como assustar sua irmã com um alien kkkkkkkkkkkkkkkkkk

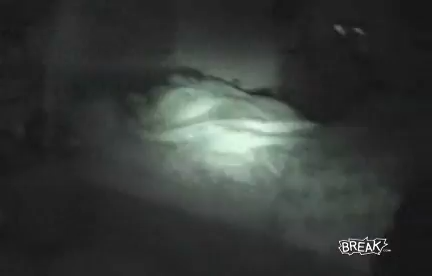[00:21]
Now we're going to get Lara with the alien. That's the alien.
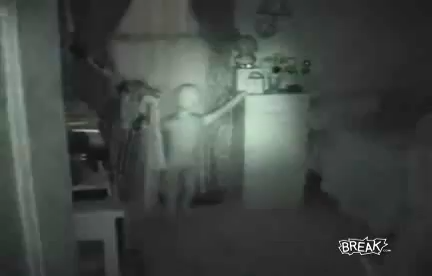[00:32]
It's a mannequin, a children's mannequin. And this is where she walks through. She'll see the figure.